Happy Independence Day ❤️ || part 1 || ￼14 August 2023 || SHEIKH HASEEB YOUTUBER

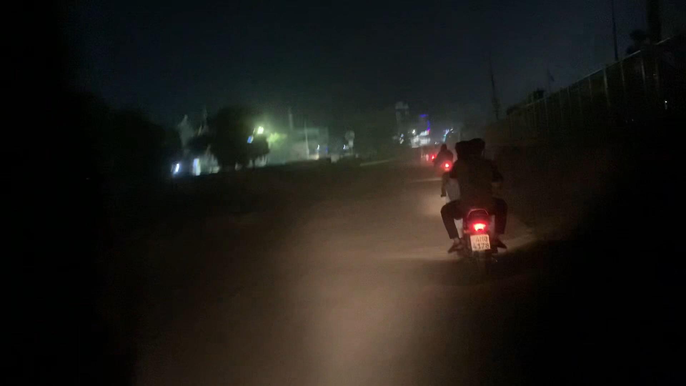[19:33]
जो इतना कुछ खास नहीं है, ये रोड रोड खराब से कटा हुआ ओडन डिया है। मैं चलो कुछ ना ही सही, शुगर ही सही भाई, नाक पर हाथ रख के भाई स्कूल से जा रहे हैं। मैं चलो कोई नहीं, इस्तकबार हो ही रहे हैं तो खाई दिए ना।